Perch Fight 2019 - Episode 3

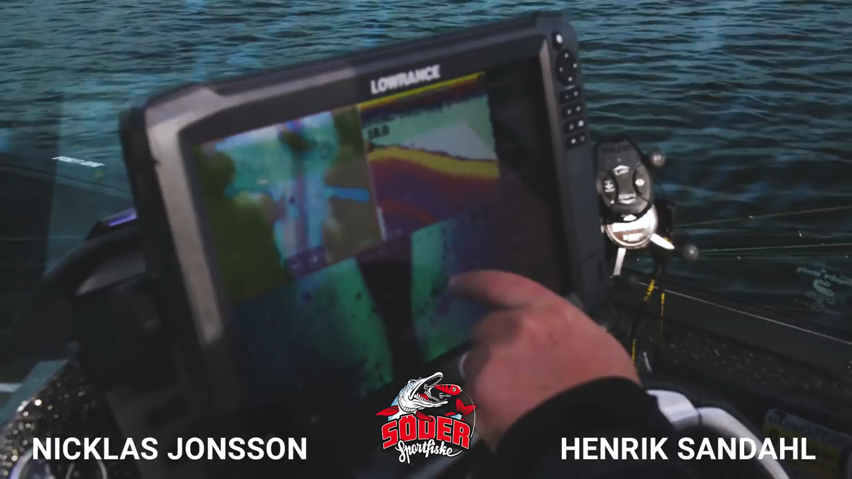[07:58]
Kan vara fisk, men det är inte jättetydligt alltså. Kan. Jag tycker vi gör så här.
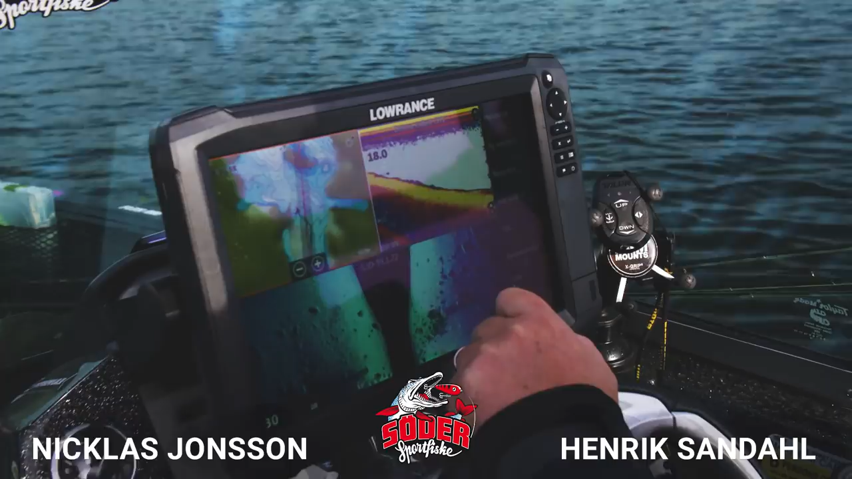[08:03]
Niklas, vi har bara 25 minuter på oss. Oj, kolla. Kolla vad fisk det kommer. Henke, titta här.
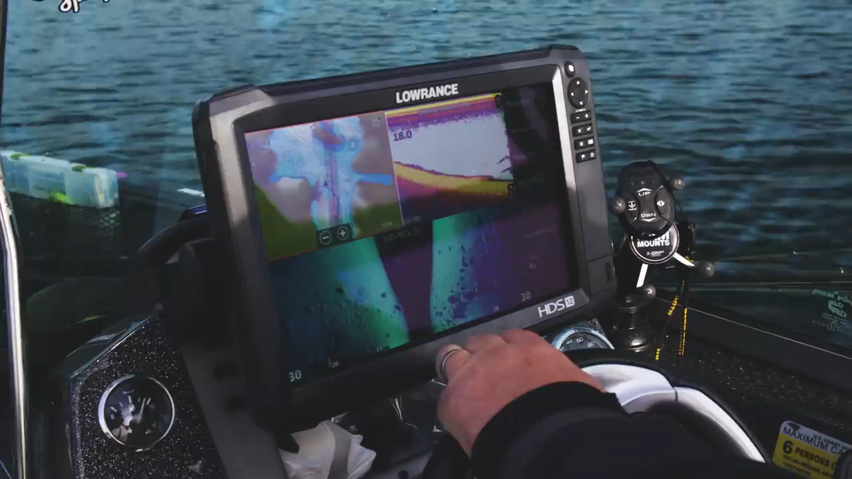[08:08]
Kom och titta här nu. Jäklar, kolla till vänster. Jag ser.
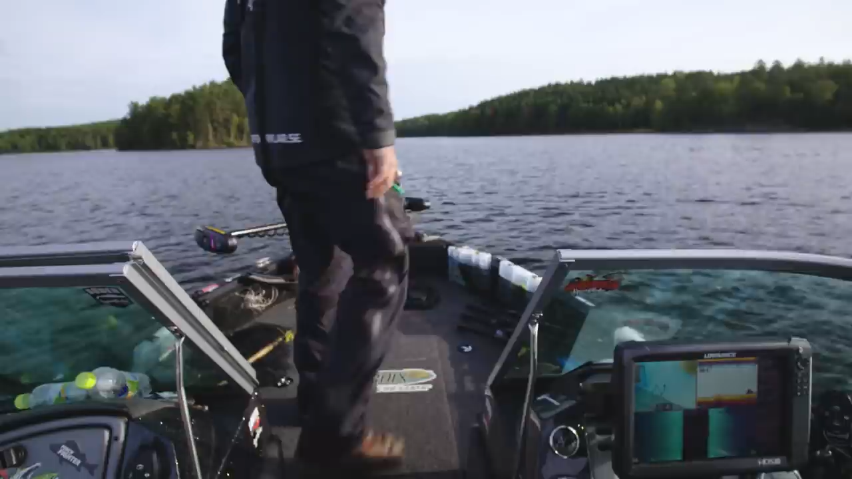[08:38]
Kolla strukturen ute höger här. Henke, kom och titta här. Jag ser. Ja, du ser på side ute höger här.
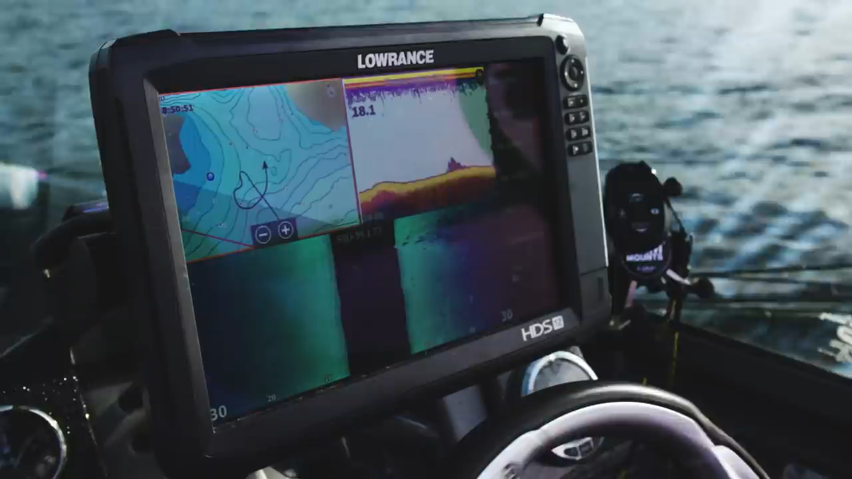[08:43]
Berätta. Ja, men kolla, det är såna jäkla fina strukturer. Alltså det ser nästan ut som att det är, jag gör en waypoint här. Jag har gjort en waypoint här bara. Okej.
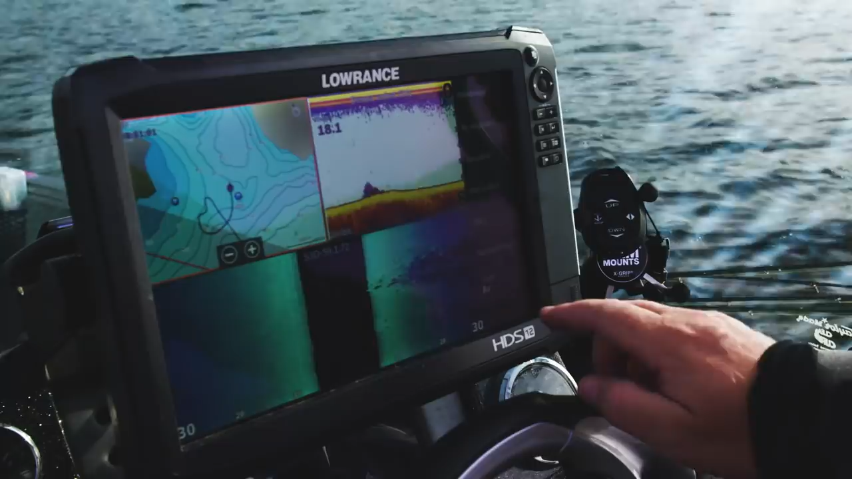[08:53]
Ja. Det ser så jävla coolt ut. Sen måste vi fortsätta. Nu har vi hittat 3 ställen vi vill fiska på.